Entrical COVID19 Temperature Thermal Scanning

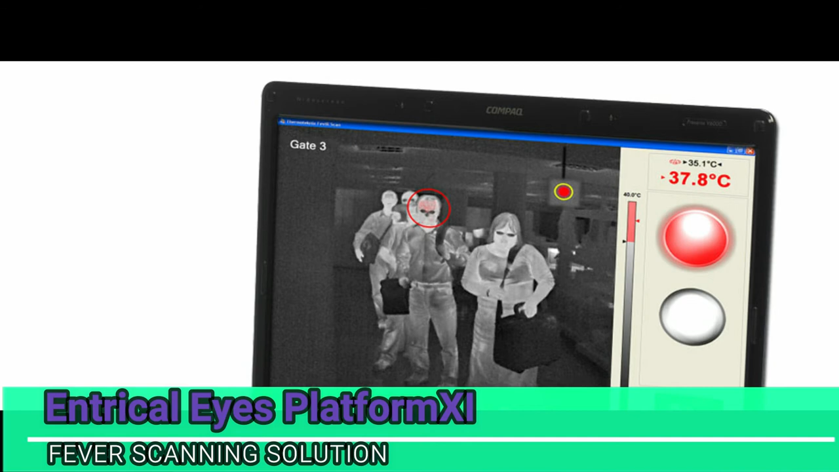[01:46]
A thermal imaging camera to check skin temperature to help alert people when someone may have a virus.